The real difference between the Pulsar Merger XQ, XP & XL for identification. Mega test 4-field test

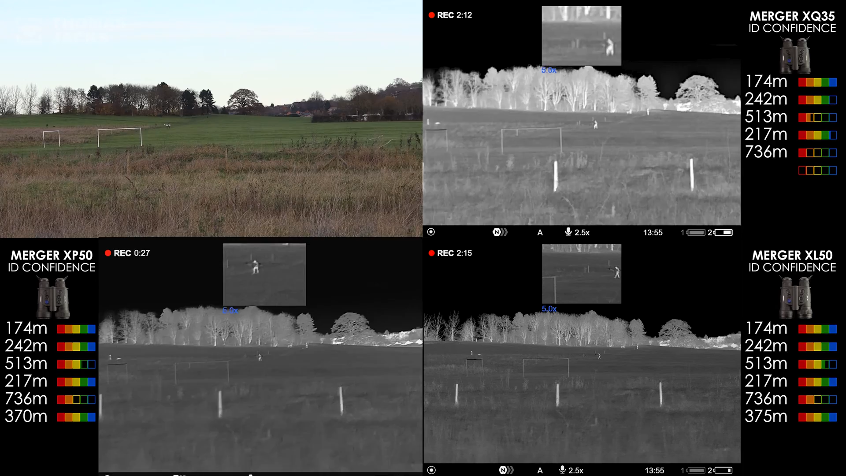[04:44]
There's a pretty good amount of detail on the XQs, so 50% confidence on an ID with the XQs, now at 366 metres.
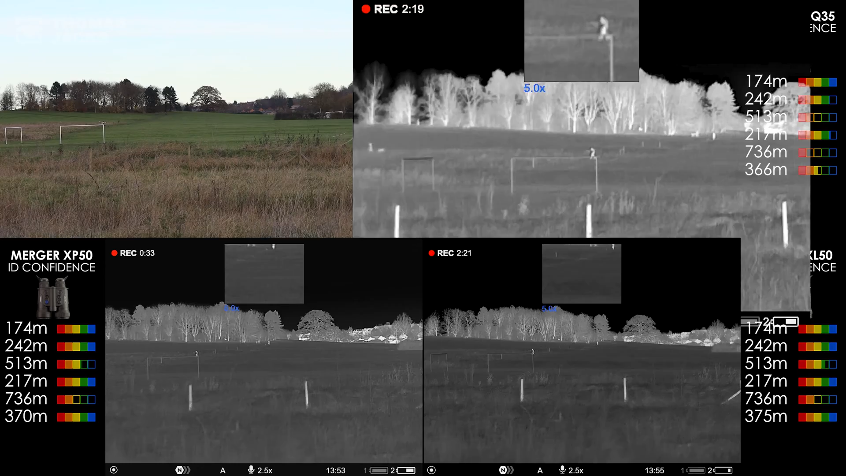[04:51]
Now, let's fast forward a bit. This is interesting. I'd be 100% confident with a safe ID on the dogs,
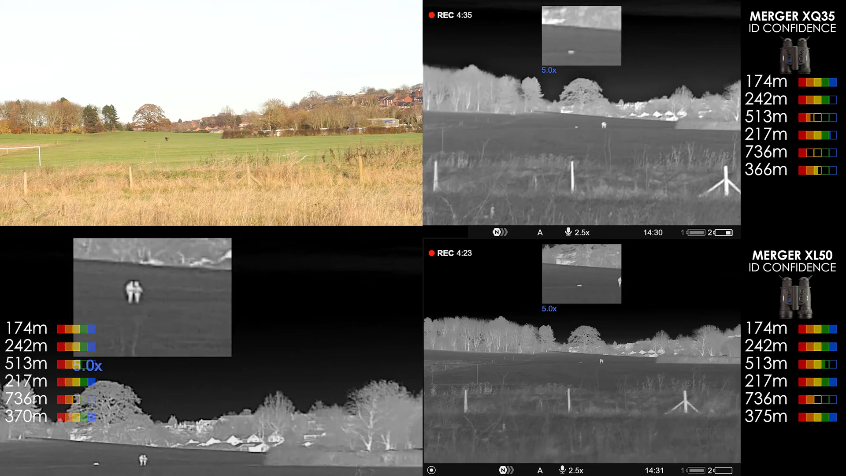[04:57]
a woman and a man on the XPs at 437 metres. No problem on the XLs here,
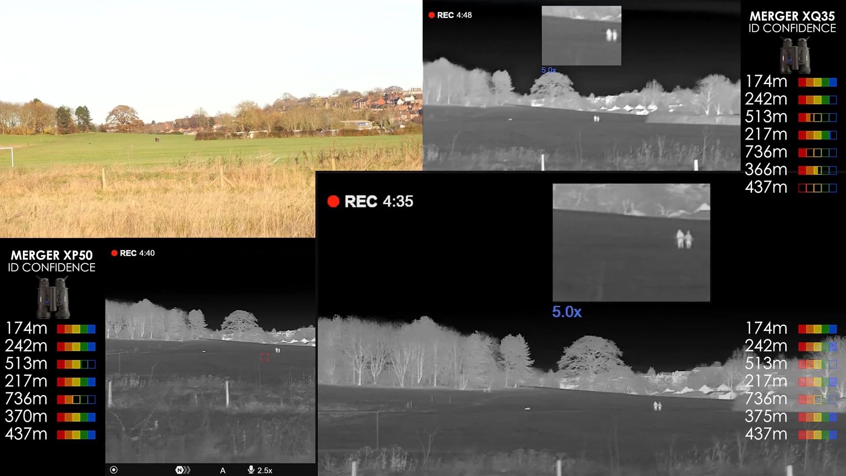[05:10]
but let's wait for them to get to the hedge and reassess at 470 metres. On the XQs, I think they're beyond a reasonably safe ID, so here, 45% to 50%. Cutting forward, let's see what we think.
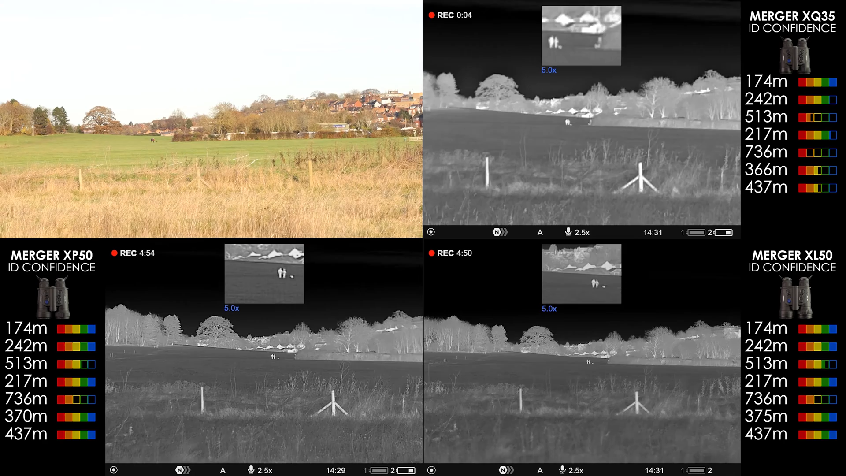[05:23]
I think the XLs give a safe 100% ID at 470 metres.
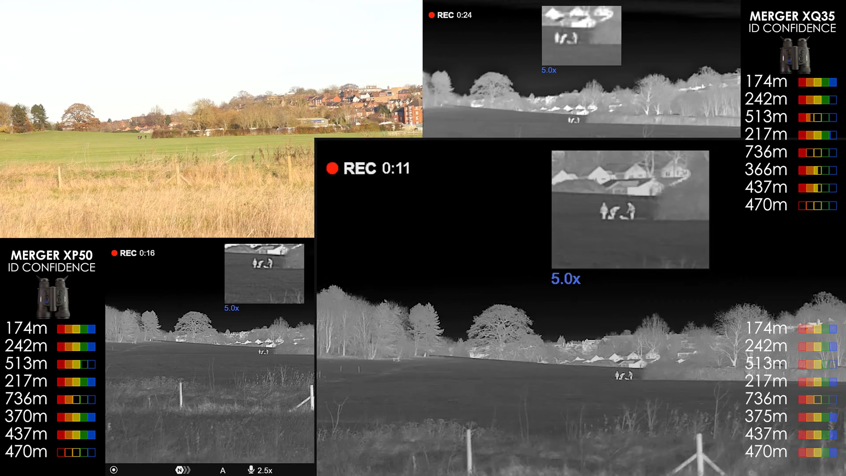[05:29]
The XPs, I would put at 70%. The XQs at 40% at 470 metres.